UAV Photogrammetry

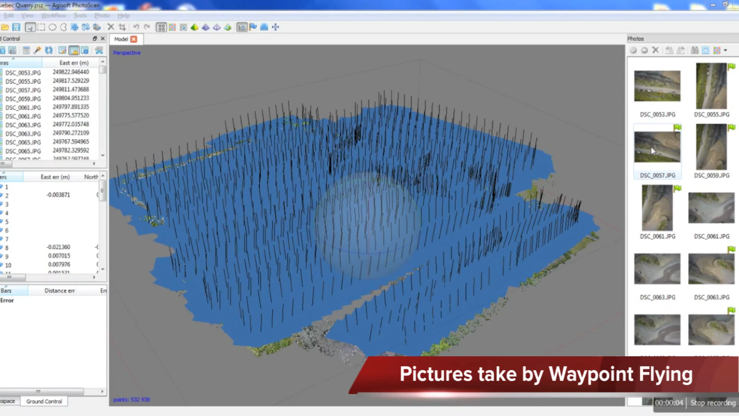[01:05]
Here's a video that will explain how we get from pictures taken with the Infinite Jib to a 3D model. So usually the first step would be to go through your pictures and make sure they're all cleaned up. So by example, we'd be getting rid of the pictures from the takeoff and from the landing and the pictures from the craft as it's going towards its first waypoint. The next step would be to go in your workflow and to align the photos. What you see here, this big blue mess, is what the result is from aligning the photos.
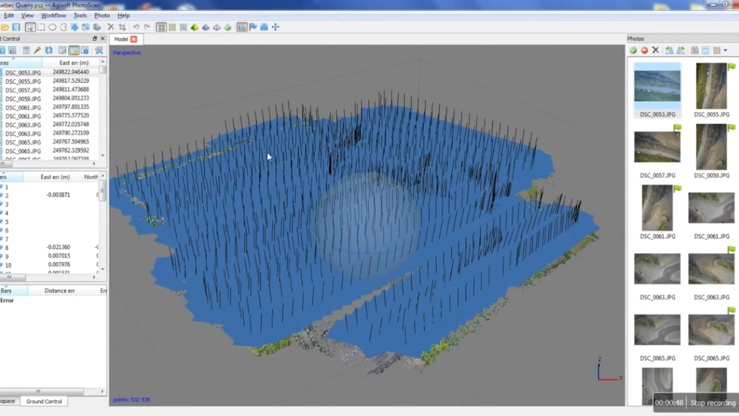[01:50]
So if we zoom in a little bit, we can see individual squares. All these squares represent a picture and its position. If we turn this off, under it we can see the sparse point cloud which is created after the photos are aligned.
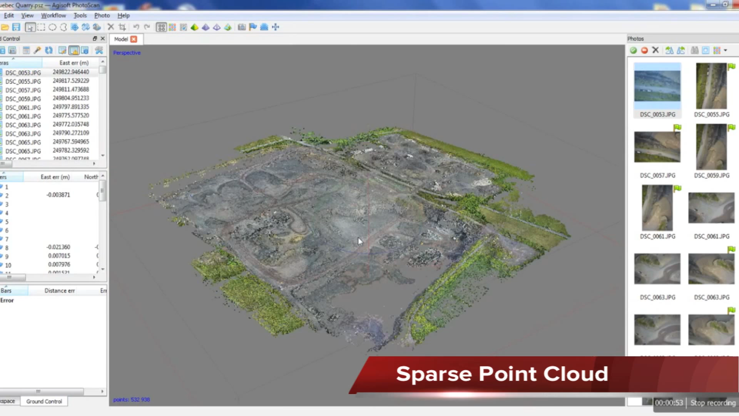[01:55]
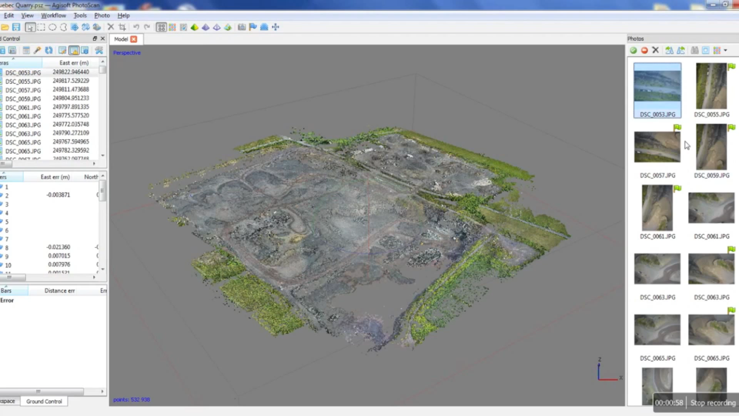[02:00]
After this step is done, what we can do is we can go and place all our ground control in the photos. So we'll just pick one of our markers, filter by the markers,
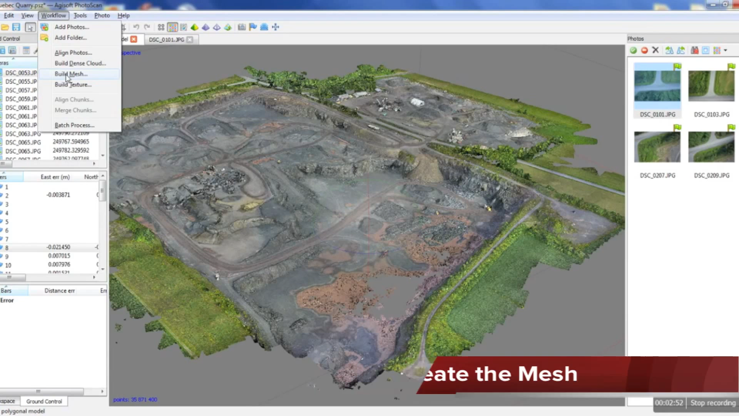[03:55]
And from here what we would do is we would now create our mesh. So we would go back into our workflow, select the build mesh command. In this case we'll select the height field method. We're gonna use our dense point cloud to create the mesh. And then these advanced parameters we're just gonna leave as they are and then we'd press ok.
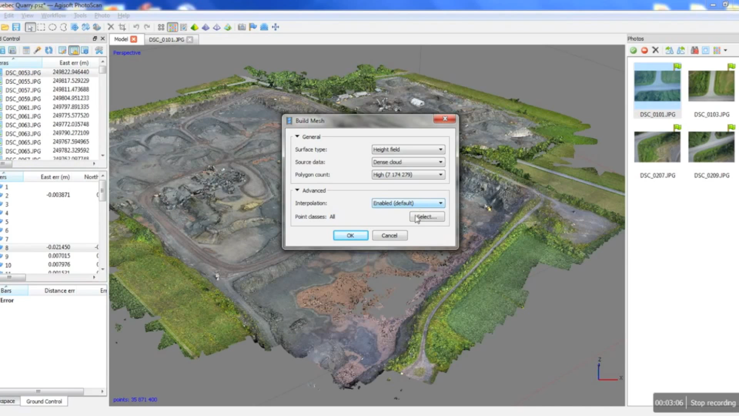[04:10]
And then we'd end up with this. So this is just a colored mesh. It's not very nice looking but well we can do better in the next step. So this is just a single color mesh as you can see.
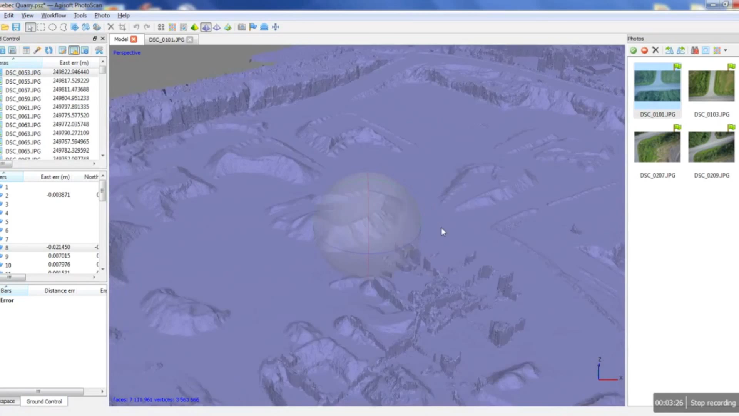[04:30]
And then we have the triangulated mesh. If we zoom in we can see the individual triangles.
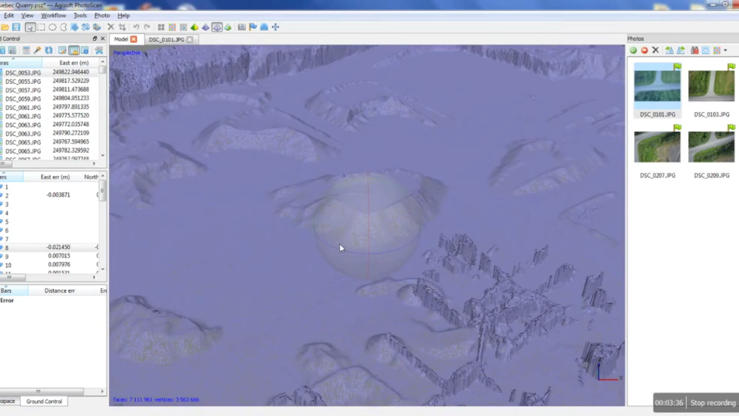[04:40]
This is what you would import into AutoCAD or any other kind of CAD software.
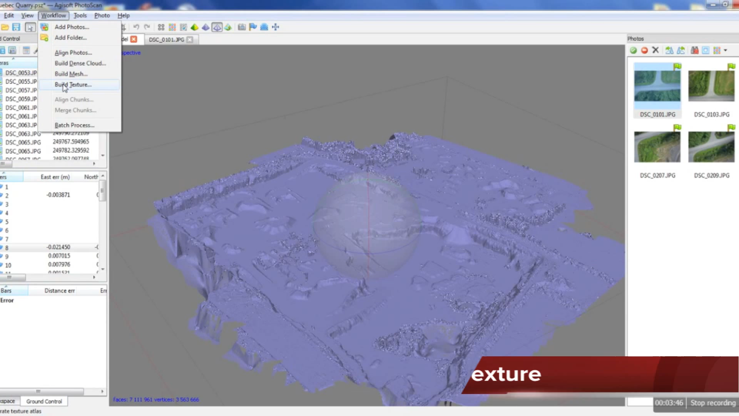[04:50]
Going back in our workflow we're gonna go and build our texture. Basically what building the texture does is it overlays pictures onto the mesh and gives us a very nice 3d model. So we're gonna select the ortho photo mode. Use the mosaic blending mode. And then the advanced we're not gonna check the color correction.
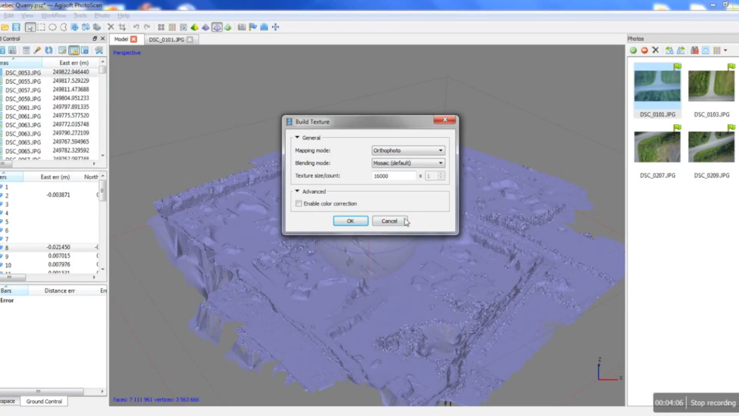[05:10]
We'd press ok and then Agisoft would do its thing. It's just gonna take a second to load the texture.
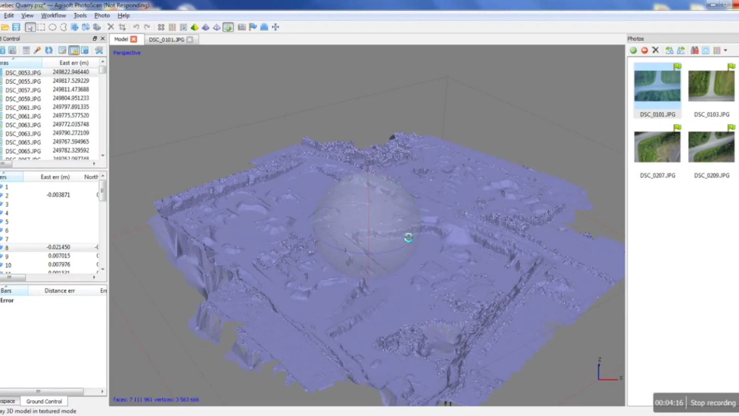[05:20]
Ok here we are.
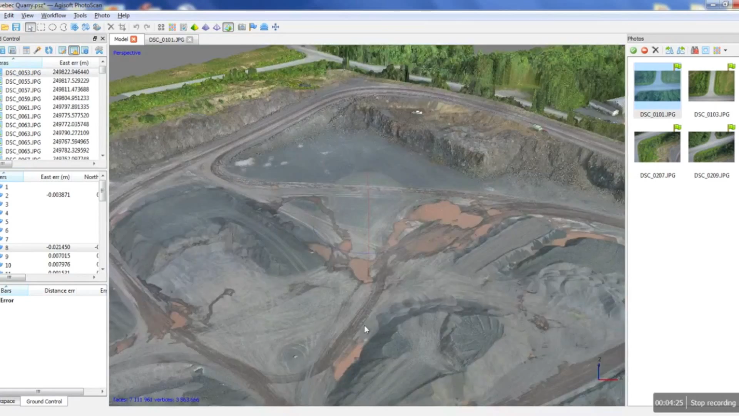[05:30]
So now as you can see there's a big difference between this and the the colored mesh.
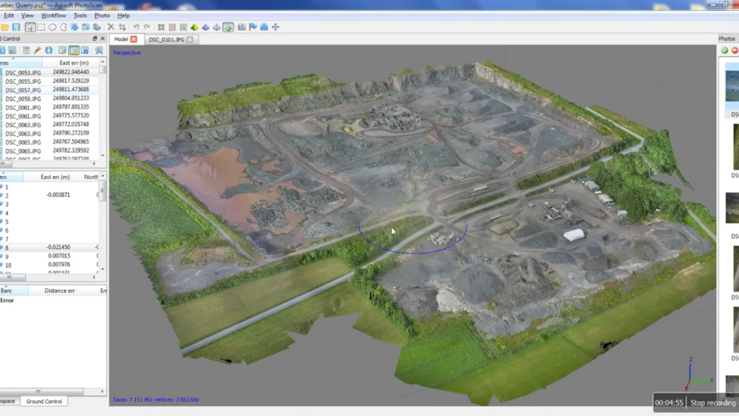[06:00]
And now from here what we can do in this case since it's a gravel pit there's a lot of volumes that we could calculate.